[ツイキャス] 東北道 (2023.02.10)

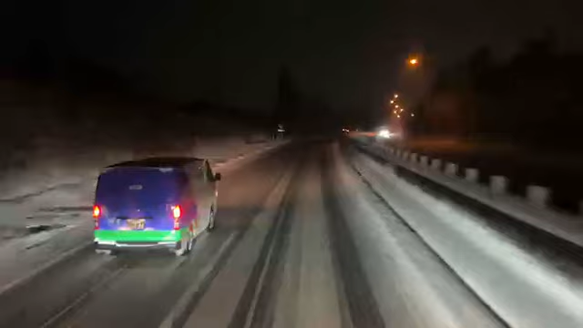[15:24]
まあでもこのようになったら、あんまり円軽ばっきりも負かんほうがええけどね。下手に遂げんほうが。あのー、まあでも中途半端な入込みなんで、危ないです。ほら、まだ福島あたりもぶっとんやろね。うわー、このツブスの入り口。